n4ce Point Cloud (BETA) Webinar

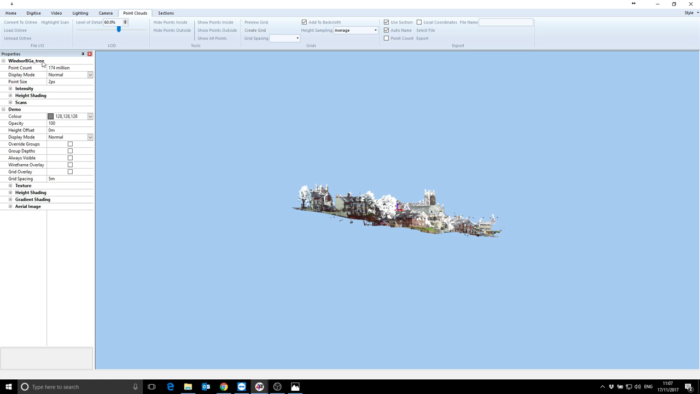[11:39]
So that is, as you can see on the top left there, 174 million points loaded instantly.
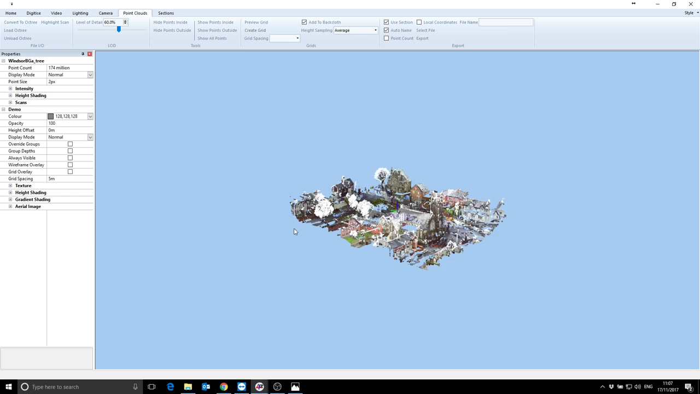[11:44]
So we are not only storing the point cloud, we are also storing levels of detail. There's no point trying to draw all 174 million points on the screen because the computer couldn't handle it. And at the end of the day, you haven't got enough pixels to do it anyway.
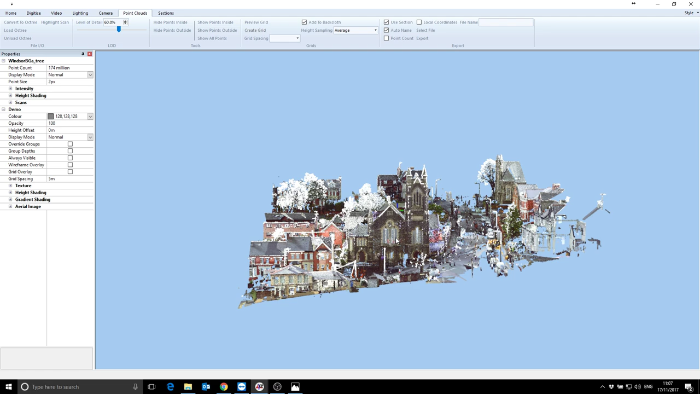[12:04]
So n4ce is actually generating real time, or has generated, levels of detail. So as you zoom in and out, more data is added.
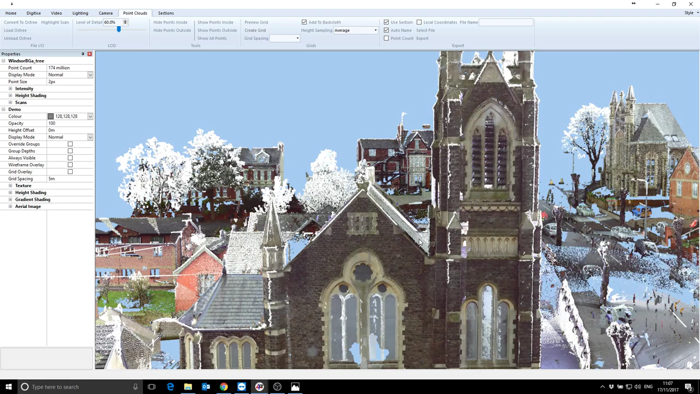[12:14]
You can see that being paged on the screen as I zoom in and out. Just a quick word on the hardware. So I'm running a i7 laptop, not a particularly new one, it's at least 2 years old. I've got a 6 GB mobile GeForce, I think GeForce, is it 750, something like that. But it's not by any means, you know, state of the art.
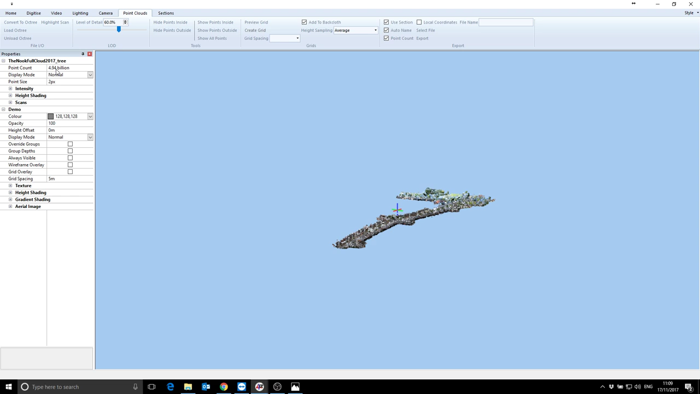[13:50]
Okay, so you can see at the top there it says 4.94 billion. So approximately 5,000 million points.
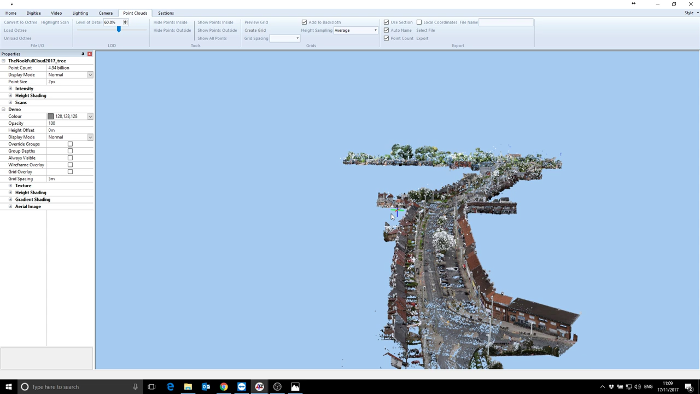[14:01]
If I hold down the control and just click anywhere on the scan, that becomes the center of rotation.
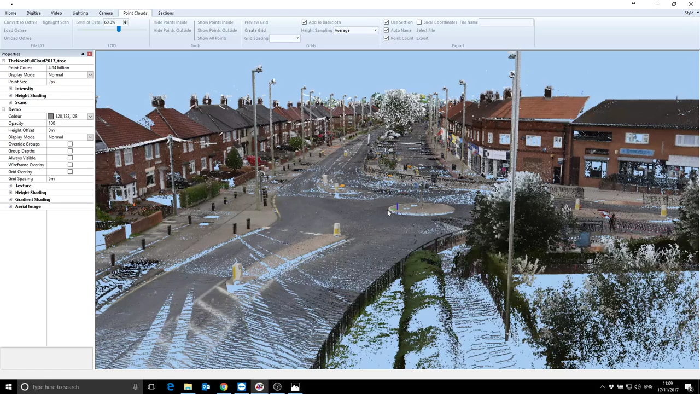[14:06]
As I keep zooming in, that becomes,
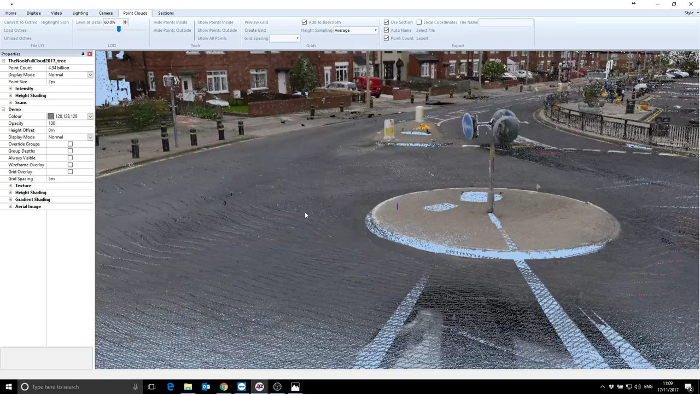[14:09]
you know, more and more clear as the levels of detail tidy up. The levels of detail are controlled here under the point clouds tab. So at the moment, it's set on 60%.
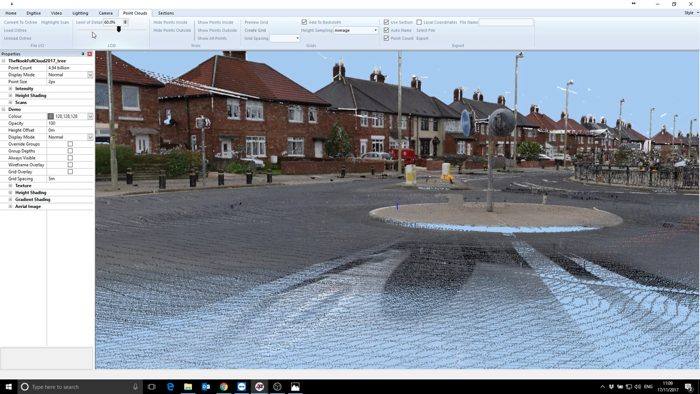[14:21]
If I wind that right down and then move my mouse over, you can see it unloads data.
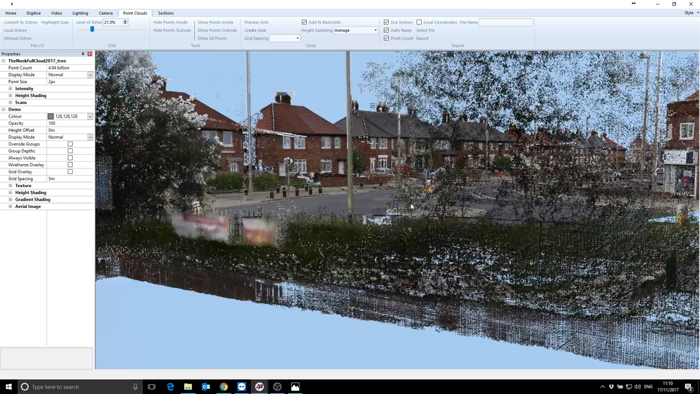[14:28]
So it's probably more clear if you can actually see more data.
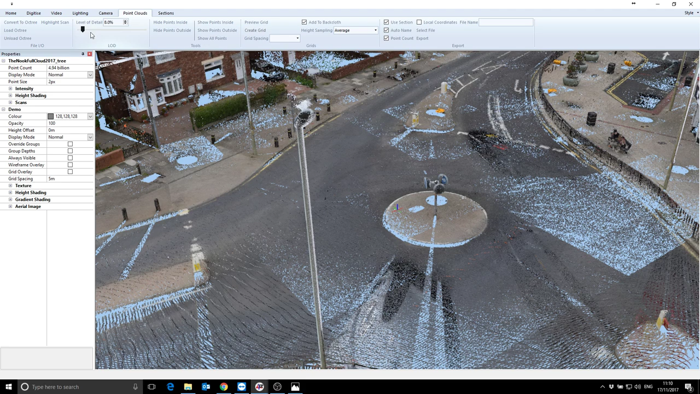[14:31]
So if I wind it down again, you can see big chunks of data being removed depending on how much data there is in them and how far they are from the camera. If I wind it up and hover over again, you can see that data being paged in.
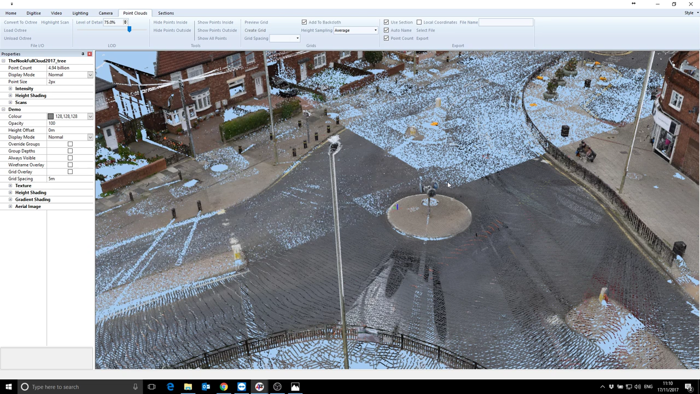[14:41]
So you can essentially tune the engine to the, shall we say, the power you have at your fingertips. So more powerful laptops and obviously more dedicated
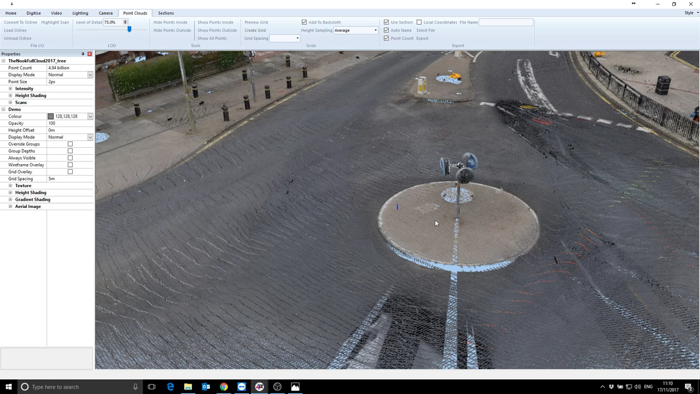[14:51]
desktops with more powerful graphics, you'll probably be able to put that up to 100% all the time.
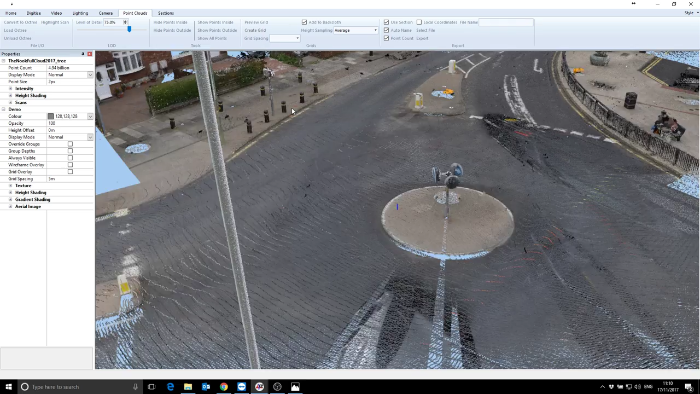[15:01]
But fundamentally, it's a graduated scale. So it's only loading in the highest levels of detail anyway, the closer you are to the camera.
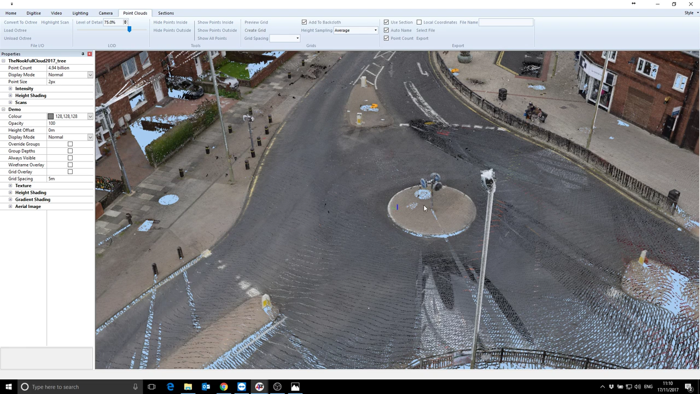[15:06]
As you go back into
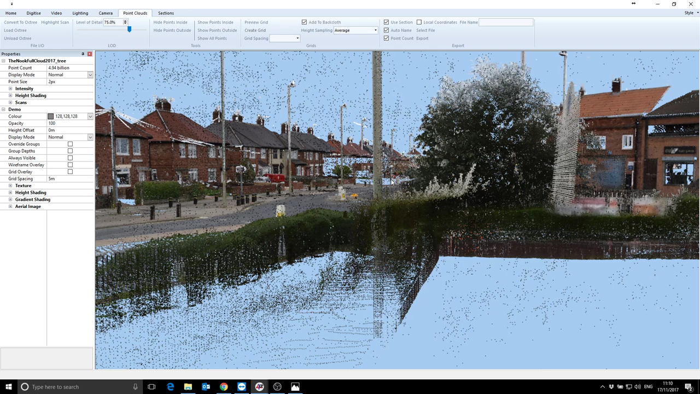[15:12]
the data in the distance,
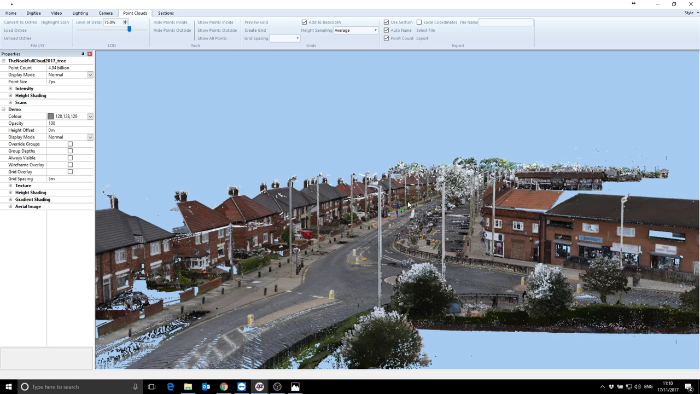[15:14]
that's obviously not being loaded at such a high detail because there's no point, you couldn't see it.
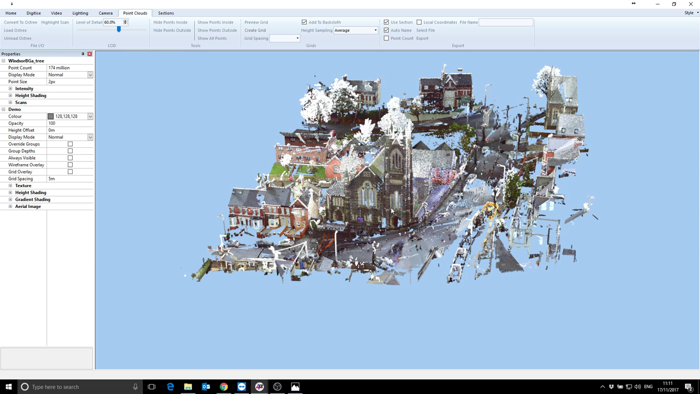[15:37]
So like I said, as you're moving around in our engine,
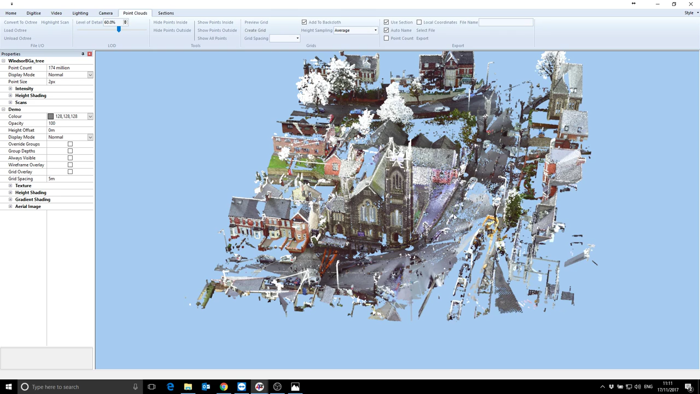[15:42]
it doesn't matter whether you're doing it with the standard DTM or with the point cloud engine, wherever you hold down control and click, that becomes the center of rotation.
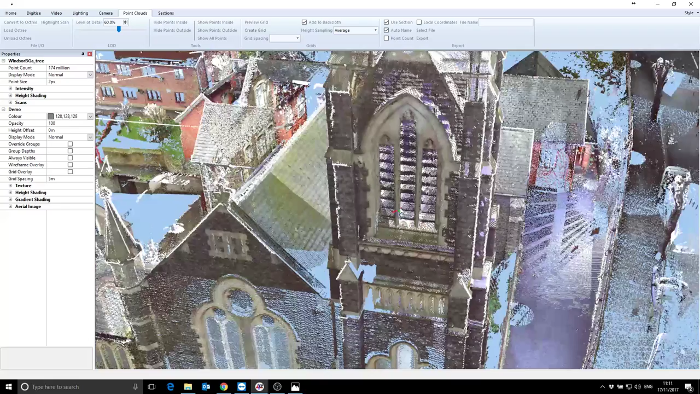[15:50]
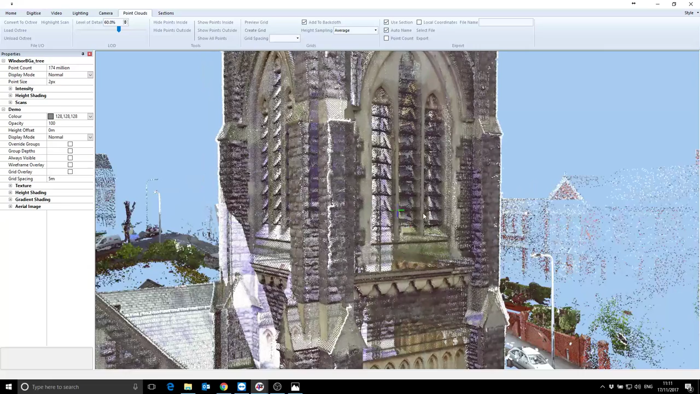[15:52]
So you can orbit about that point, obviously, and navigate to different parts of the job without having to, you know, go crazy on the mouse wheel. On the left hand side of the screen, we have some controls.
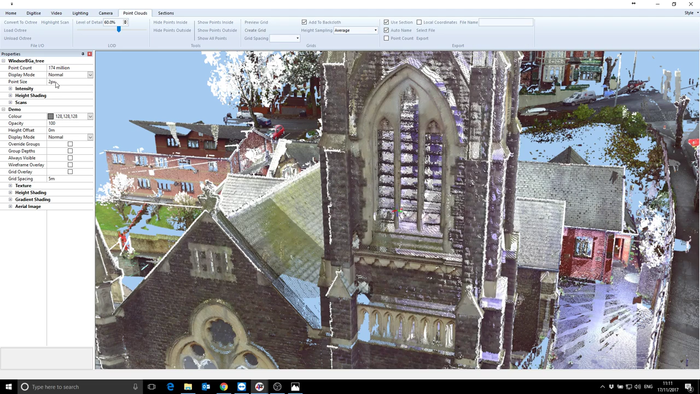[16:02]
So at the moment, I'm just looking at the data with its original color. I can drop that down and select intensity, and then it changes obviously to show the intensity values. And you can also drop down the intensity controls here and actually ask it to only shade between certain levels of intensity, depending on what levels of intensity obviously within the job. In subsequent versions, we'll have a little kind of color picker. So you, if there's a specific, shall we say, intensity range that you're interested in,
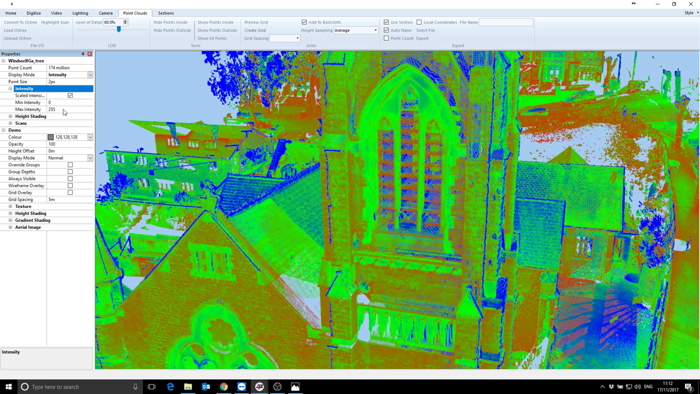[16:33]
maybe those for like manholes or something else, you can concentrate on those and they'll hopefully leap out with a bit more detail. And currently the other render mode is height shaded,
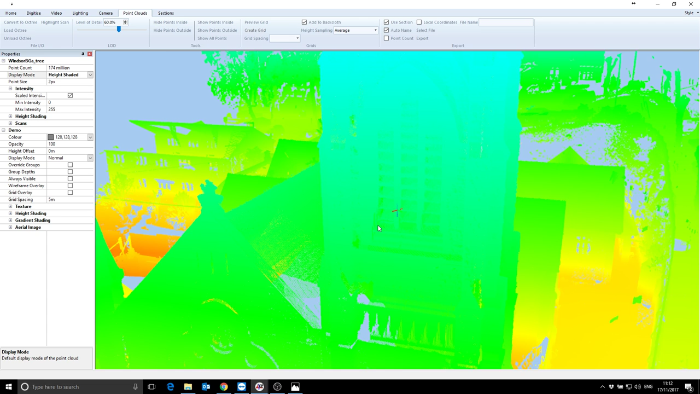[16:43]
which won't necessarily show you much because obviously it's difficult to show shading and shadows on a point cloud. But again, that might be handy if you're doing slabs and things like that to look at deviations from design.
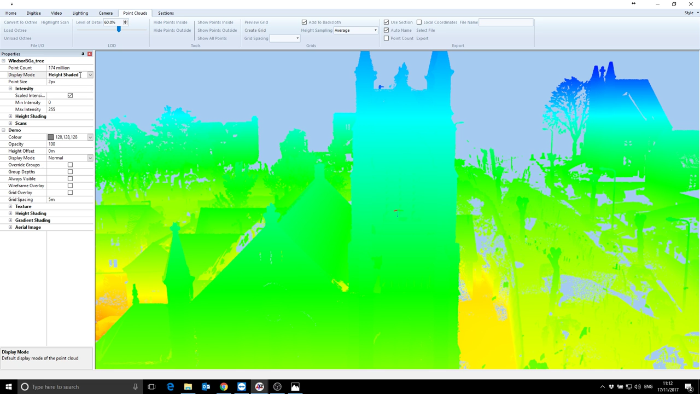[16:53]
So I'll put that back on normal.
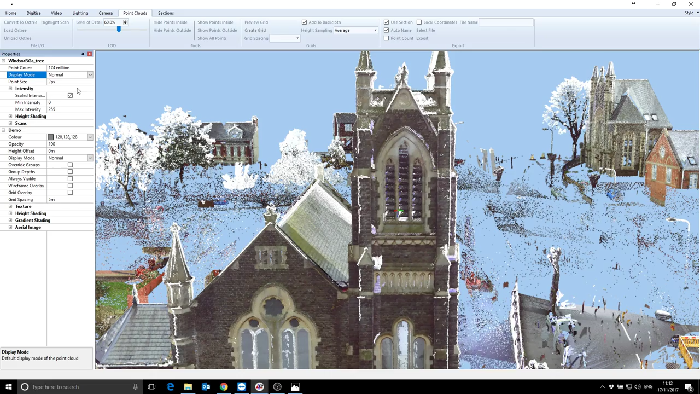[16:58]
If you have a particularly large scan,
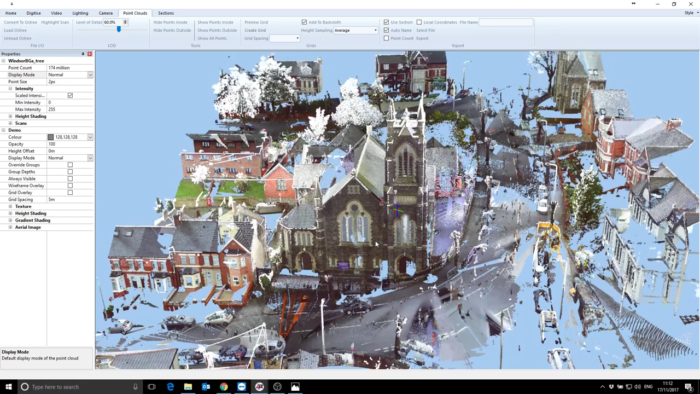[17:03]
or for instance here in this scan here, you're just interested in the church and everything else is kind of superfluous, we can trim the data set down a number of ways.
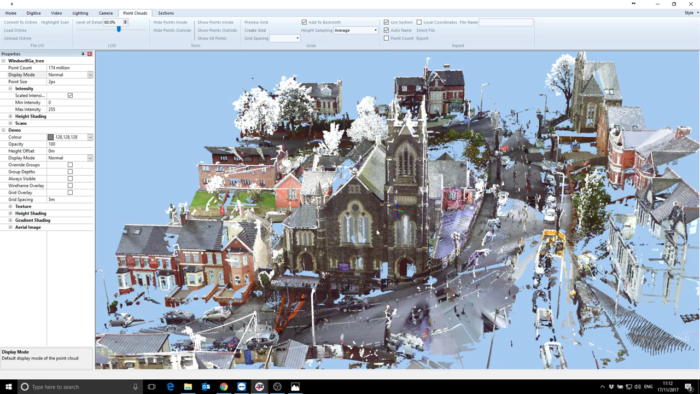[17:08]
We can just hide data. So under the point cloud tab here, I can do hide points and show points. So I can just draw an area and exclude data from that if I want.
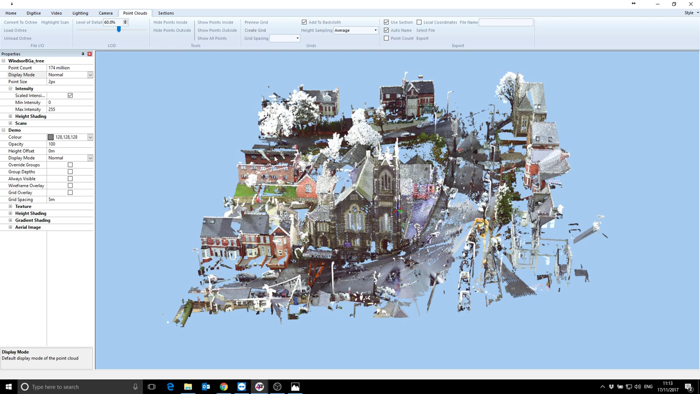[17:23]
Sometimes the easiest way is under the sections tab, just to say edit the global clipping box.